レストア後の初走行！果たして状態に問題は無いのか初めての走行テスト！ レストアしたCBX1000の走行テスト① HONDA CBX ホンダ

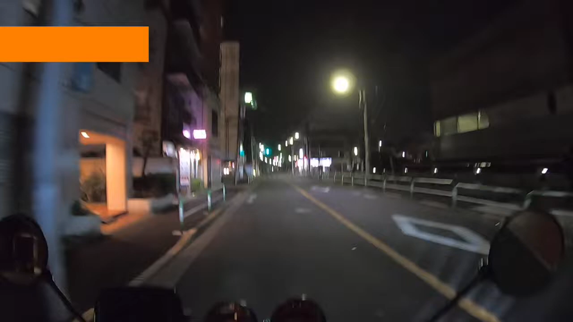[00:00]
はい、ついに走行鉄道。めっちゃ怖いもん。バイク自体久々だから怖すぎる。ニュートラルマジで入れずれ。入っていった。
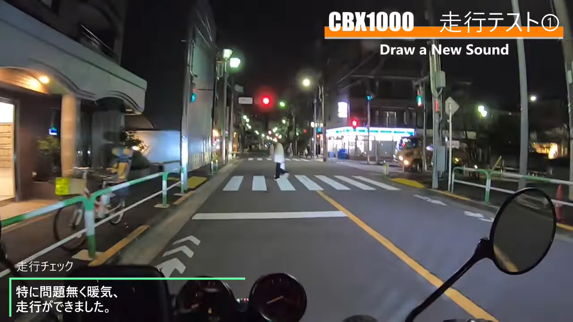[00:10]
いやー、とにかくね、バイク自体が久々すぎて怖いです。やっぱあれだな、メーター暗いね、ランプが。メーターライト、ついてはいるけど、まあ見えるからいいけどさっていう感じです。じゃあとりあえず、今こうしてライトが点灯して、とりあえず普通にこの電圧が普通に出るみたいで、ギア点もそんなに言うて悪くはないかなって思います。とりあえず今が、ちょっと2000回転くらいで13.
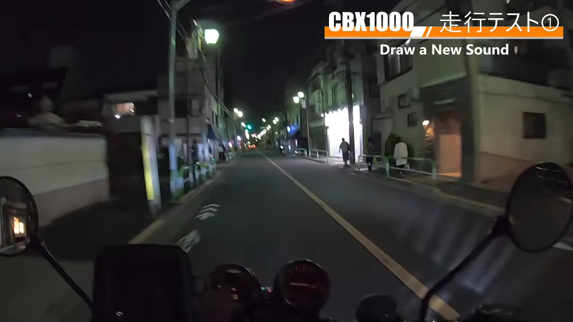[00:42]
1Vくらいはキープしてるから、まあ低くは、低いっちゃ低いけど、ちょっとあれだな、なんか、まあ、心配ってわけではないけど、ちょっとなんか電圧低い気がするけどね。やっぱ、でも2000回転でもうこんな速度出るのか、ちょっとだとあれだな、まあ、バッテリー電圧以上は出るっちゃ出るけど、もうほぼほぼ、なんていうの、なんか余裕持って充電してる感じじゃないから、これ大丈夫なのかな、電圧本当に。
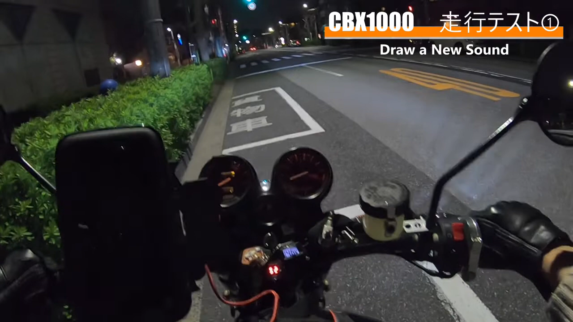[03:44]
いやー、もうちょっと待って、もう一回切ろう。ちょっとこのニュートラルがちょっと眩しい。あとはどっちにしろ。つけないとわかんねー。うわ、わかんねーこれ。これ、ニュートラル。あれ?
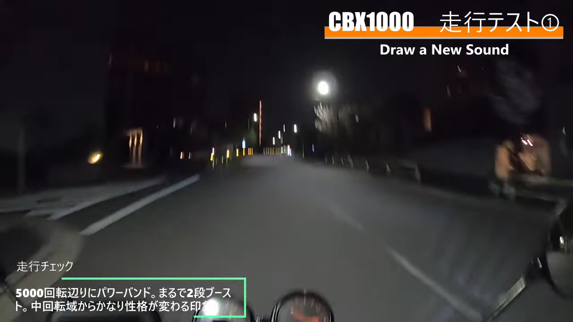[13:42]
なんなの?いや、これバケモンだな。今、なんか、2段加速っていうのは、この加速ポンプ付いてるじゃないですか。なんか、4,500回転からは、普通の加速ポンプが5000回転。もう一段、なんかこの、ブーストされる感じっていうのは、いや、びっくりした今。乗っててびっくりした。何これ?
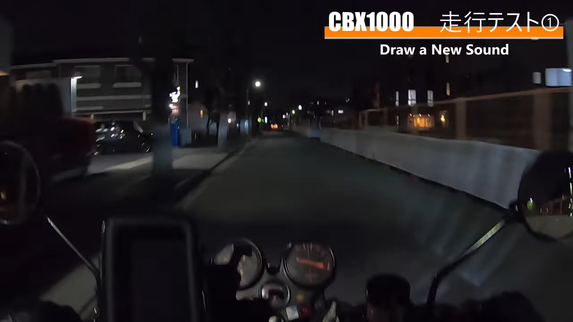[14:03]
みたいな。どんな音が音するな、この、シャッシャッシャッシャッシャッシャッシャッシャッ。なんの音だろ、これ。これ、どっかから鳴ってんな。なんの音だろ。なんかの馴染みが出てないのかな。なんかが吸ってる音だな、これ。これ、エンジンの音とかじゃねえな。ブレーキとかかな。ちょっと待ってね、ブレーキ。あ、ブレーキかけたら止まるな。
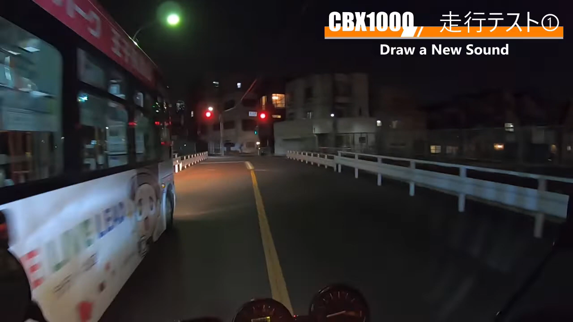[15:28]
温度がどんだけ上がるのかとか。うわ、ニュートラルマジで入れづらい。今入ってんのかニュートラル。入ってない。でも、もうちょいで青なるから。このニュートラル、どうにかしたいな、本当に。あと、ギアを何回かこうして、多分ね、これ、4速、5速まで使うかな。意外とでも、2速、3速で走ってても、走りやすいかも。